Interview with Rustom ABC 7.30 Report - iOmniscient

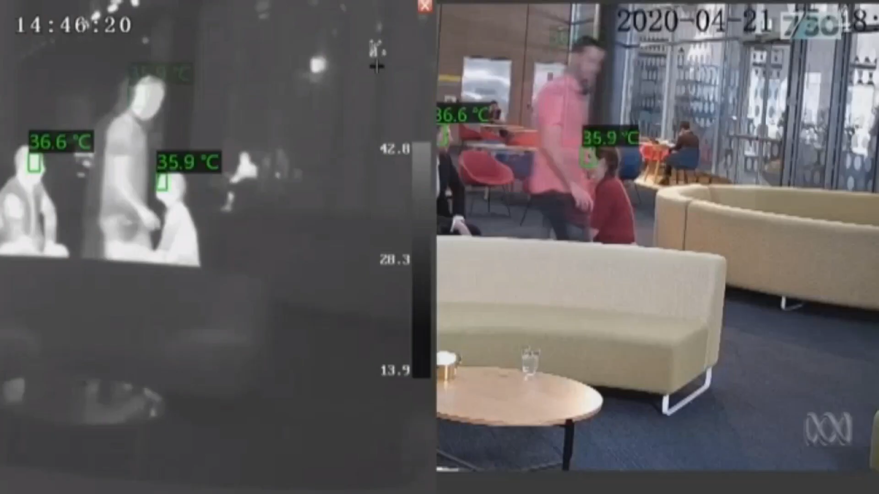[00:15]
There are people walking in and you can see the temperatures. His company's automatic fever detecting software
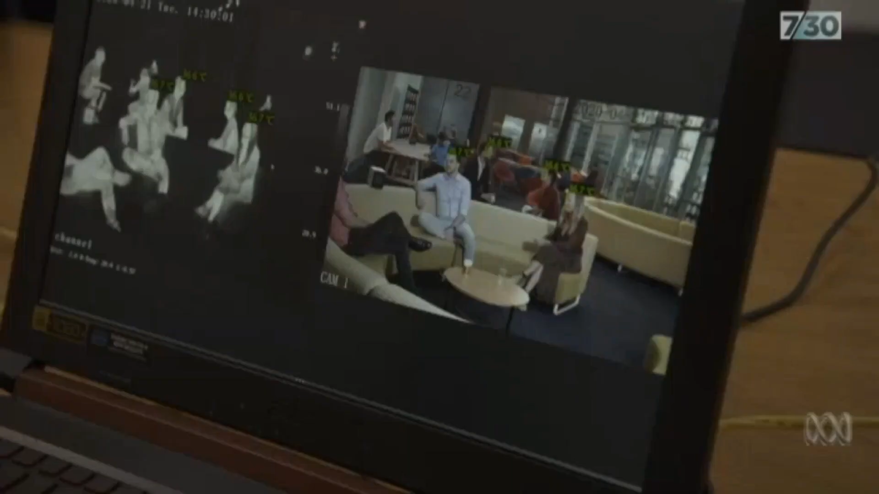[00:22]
uses artificial intelligence to scan crowds and,
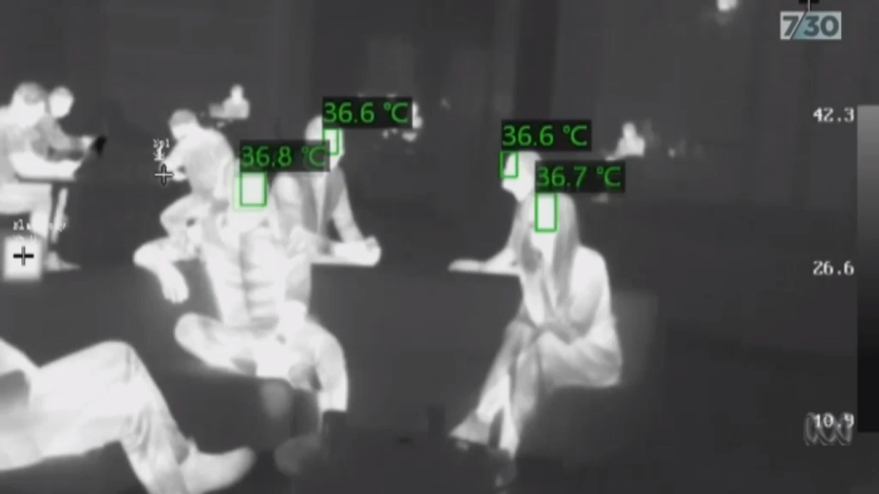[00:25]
he says, spot people with a high temperature.